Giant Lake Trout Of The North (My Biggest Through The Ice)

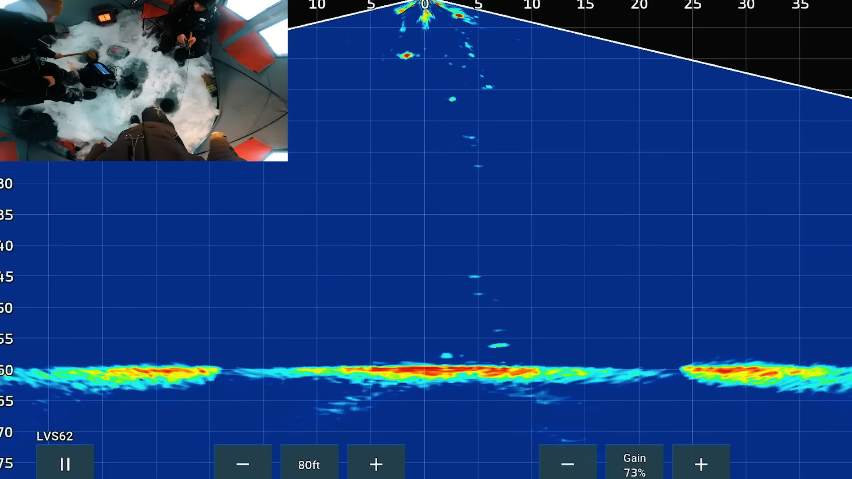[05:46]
We got a fish there. That's a chum.
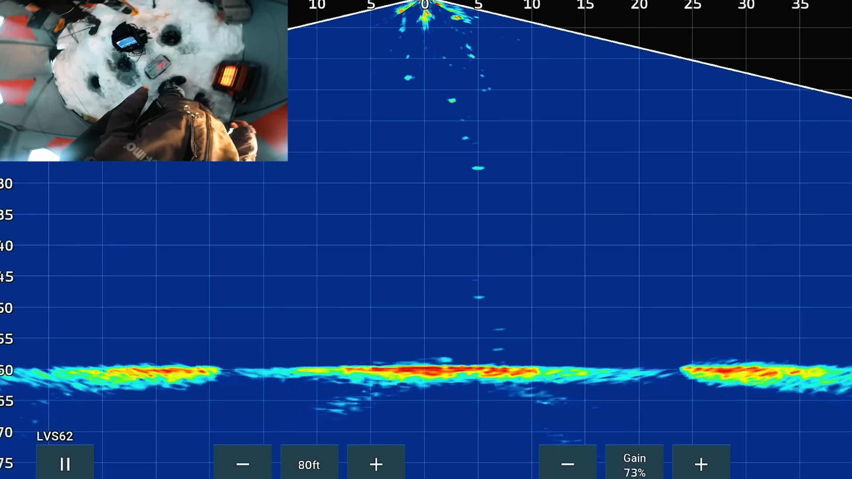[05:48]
Yeah, that's big. No, there's a big fish down there. Oh, look at this. Look at this. Holy smokes. That is unreal.
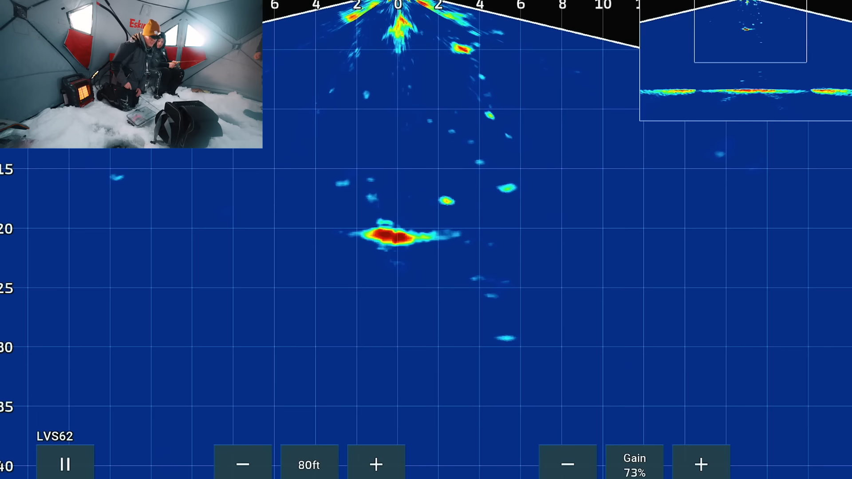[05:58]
That fish is 2 feet long, maybe longer. Oh, he wants that rattle bait. That was crazy to see it come darting across like that. He's still there. He's I know, that's him. That's, oh, look at this look one at coming that. Up. That looks bigger. This is a cool perspective. Holy Toledo. Oh, here he comes. Look at that other one. Look at the I'm getting frantic. Oh, that's not small. Oh, Keevan.
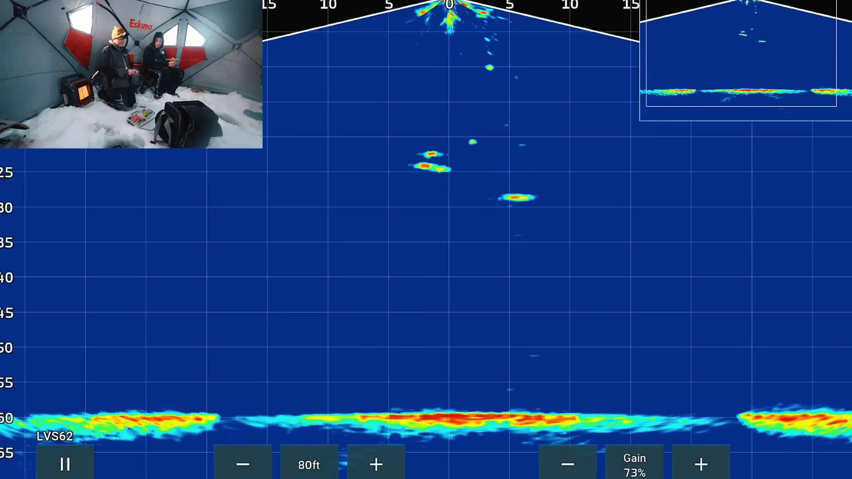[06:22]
Two of them. Are you recording on the box? Oh, we're rolling. Everything's rolling. I was really hoping you'd catch one of those. Your lure's marking really big, I guess. We're in 60. Oh, that is a giant. 30. Dude, that's a giant. 30. Oh, man. If we hook this fish. Dude. Oh, Keevan.
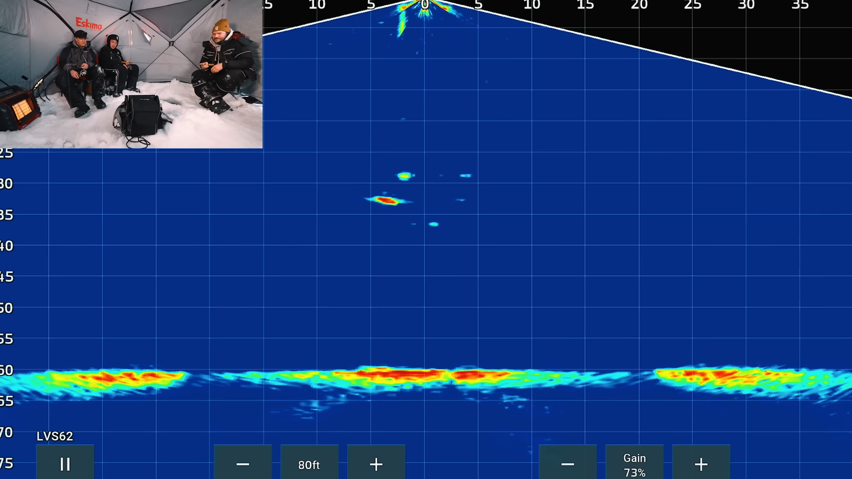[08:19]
It's so funny how this just looks like some dumb Atari game. Who's gonna connect the dot? He probably thinks it's a full school. It's like an Alabama rig down there. Yeah, the range of view on a live scope is just, it changes your perspective on how the fish interact.
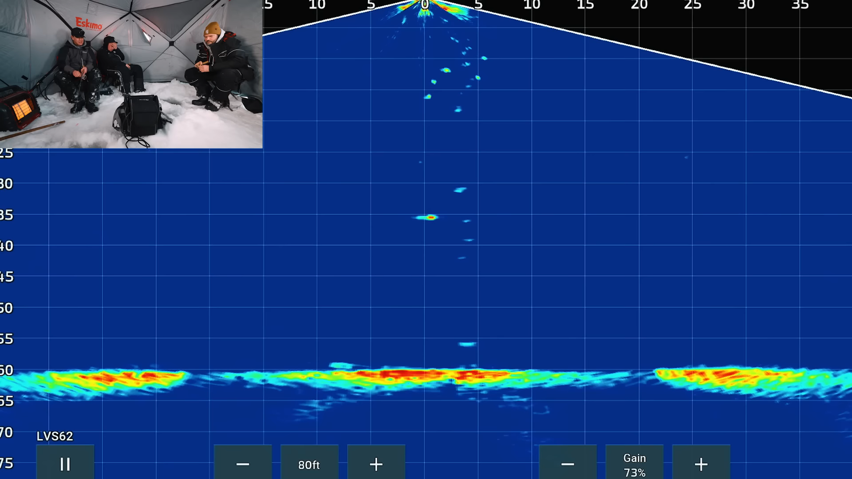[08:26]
And I just thought that was like a one vertical column down there that they would just only go up and down on. Nah, man.
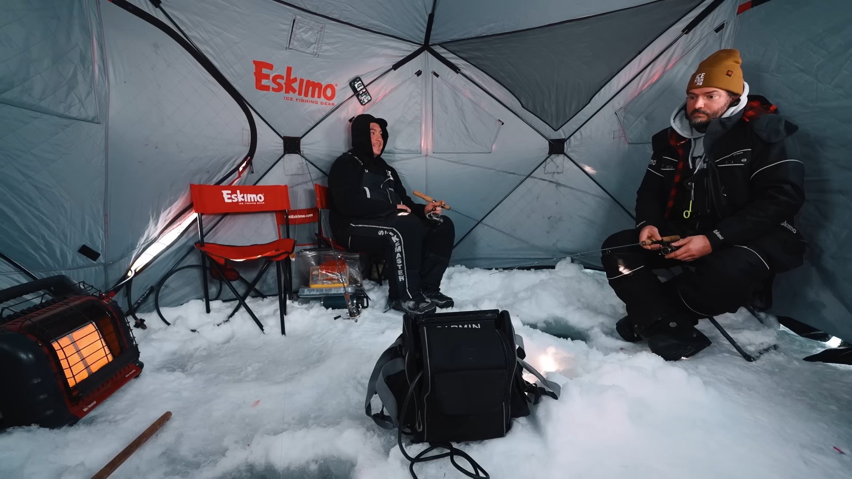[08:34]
Probably not. Oh, this one. Look at this. This fish is engaged. Oh, that looks long. What's Jake on his again? Oh. Oh. Oh, boy. Oh. Are you seeing one? Oh, boy. Yeah. Big one? Yeah. Should I come running? He's on you? No. Oh boy. Oh, he liked that in the mud.
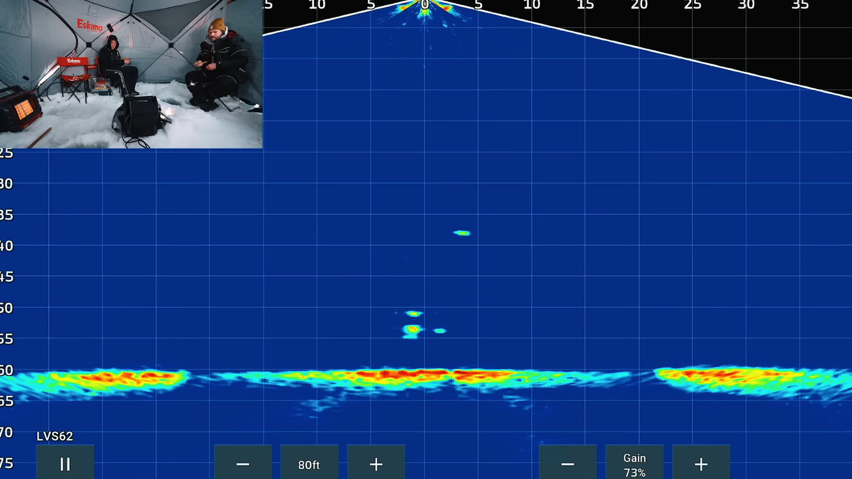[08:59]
Oh, yeah, he's gone. Oh, this fish. Oh my gosh. Yes. On. What? We're on. You big one? I don't think so. You got one? Yeah, that was a cool chase.
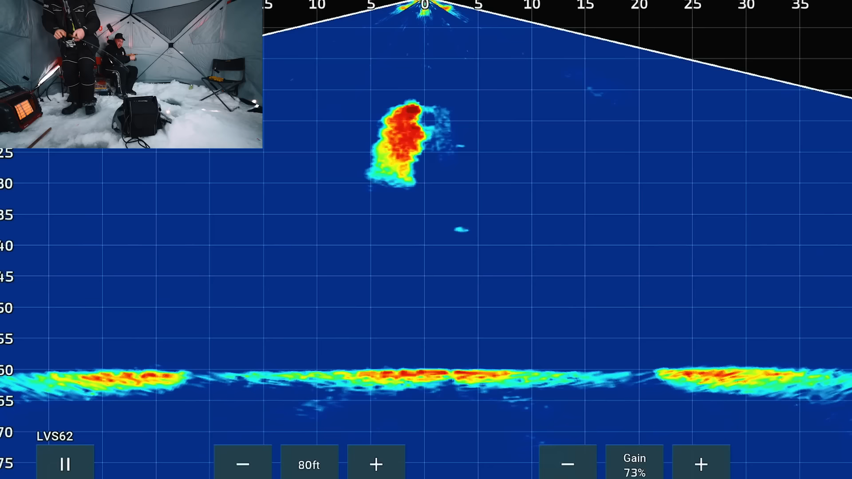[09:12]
That was amazing. Oh, it's coming pretty fast, eh? Oh, look at the bubbles it blew. It's insane. He's right here, right? Here, I'm gonna grab the camera.
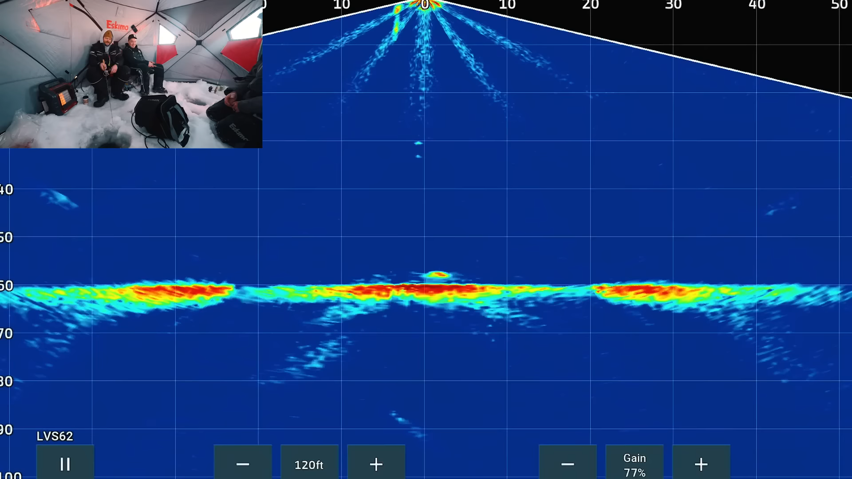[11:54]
Oh. Oh yeah, there he is. Let's get him. Get him, Keevan. See if he'll come.
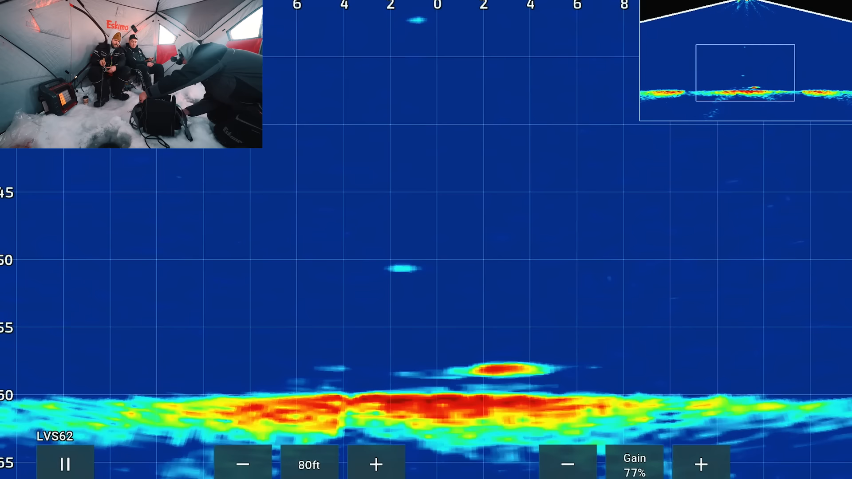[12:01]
Where's my bait? It's not. Oh yeah, well, it's not tiny. Things are.
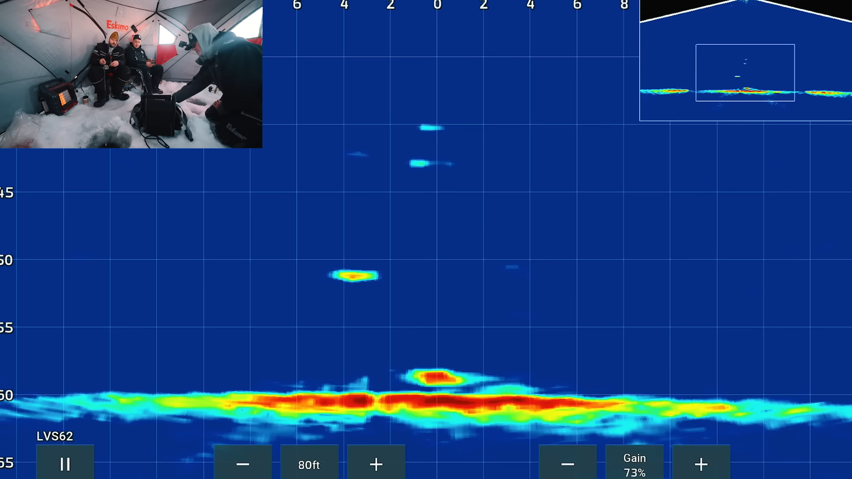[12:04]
1 second, we'll zoom in close, Josh. There you go. You can see his lips open. Yep. Pound in the mud. Ooh. Oh, yep, yep. Yeah, less is more. Oh man, fish isn't super tiny, like it's a 30 incher. Oh.
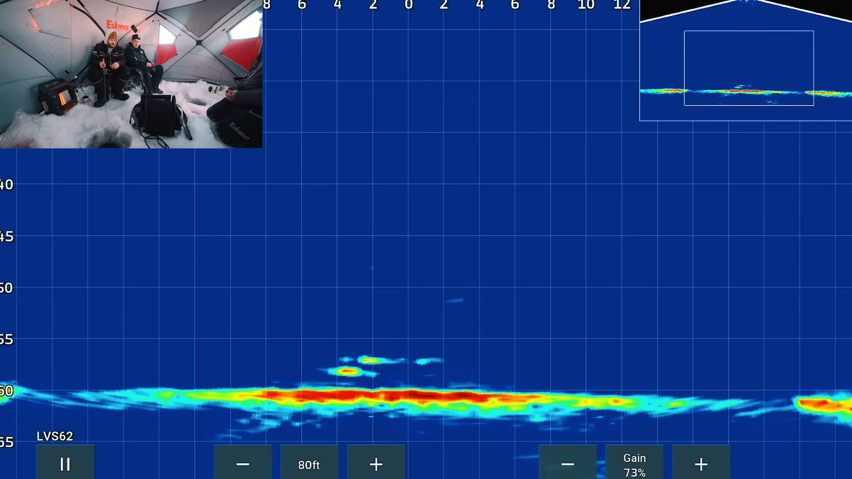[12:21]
Someone's gonna catch his fish. I'll throw a handful of chum down, get him confused. He wants it in the mud, Josh. Oh, this is it. Oh! He did it!
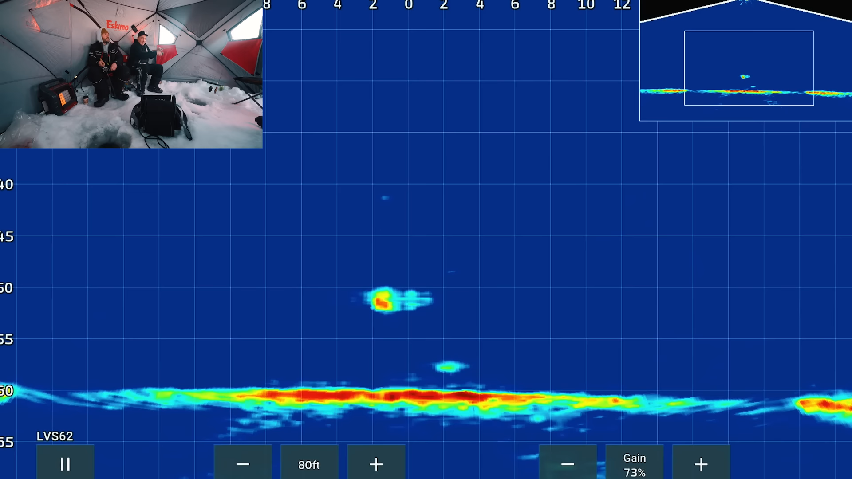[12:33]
The whole rod just stays up there. Pulls the roof down. Whew. We got Marcel behind the camera.